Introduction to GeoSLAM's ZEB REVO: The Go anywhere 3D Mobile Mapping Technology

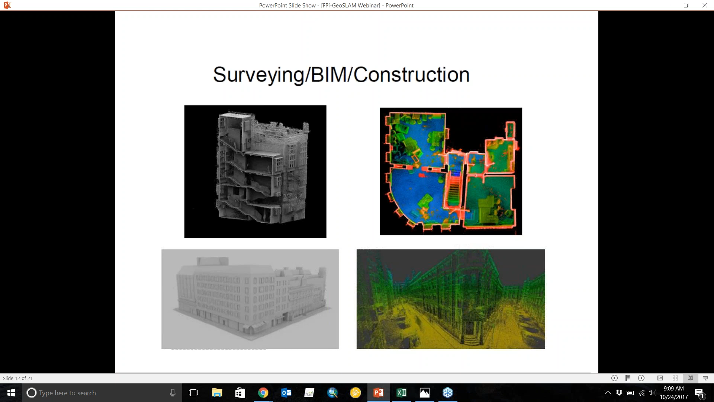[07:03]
get these 2d floor plans and you can you can submit this data to your BIM or construction networks so this is really good for this type of data collection as